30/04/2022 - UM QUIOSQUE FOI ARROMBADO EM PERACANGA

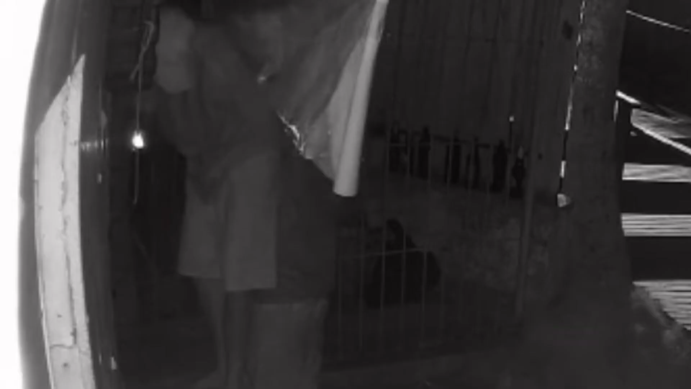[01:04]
A ação foi toda registrada pelo sistema de monitoramento do local.
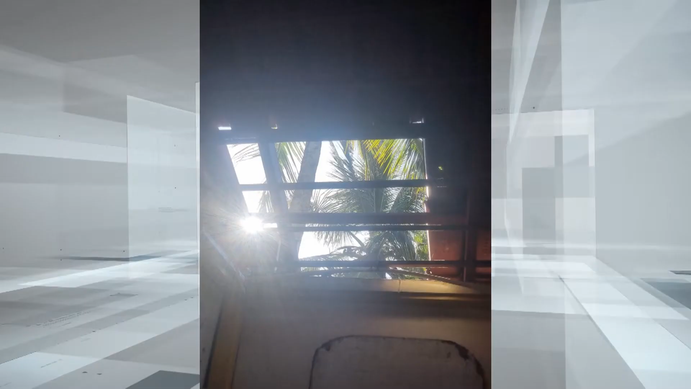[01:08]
Um dos criminosos conseguiu entrar no quiosque pelo telhado. Na gravação, ele procura por objetos de valor.
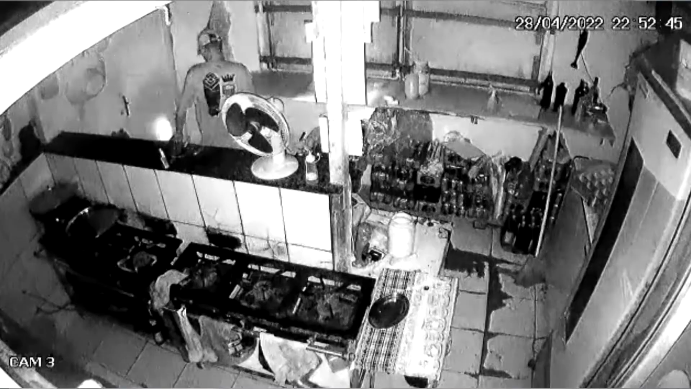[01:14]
De acordo com a proprietária, a dupla não levou nada, mas acabou ligando sem querer a fritadeira, que superaqueceu e quase provocou um incêndio no quiosque. Os prejuízos com danos na estrutura são de aproximadamente R$ 2.500.